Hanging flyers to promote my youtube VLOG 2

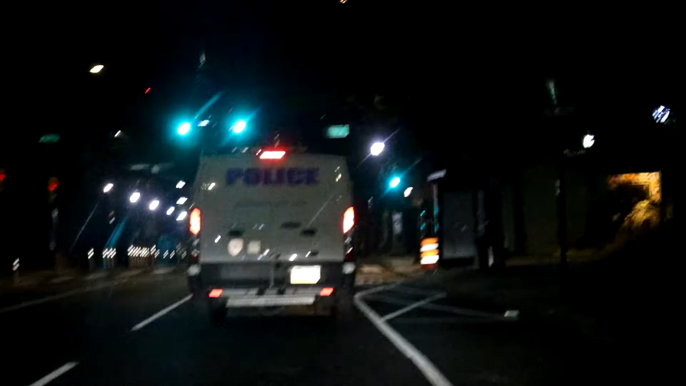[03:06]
I can't believe we got a police escort to pass these Johns off bro we really doing big things Let's get a tag in case they try to kill us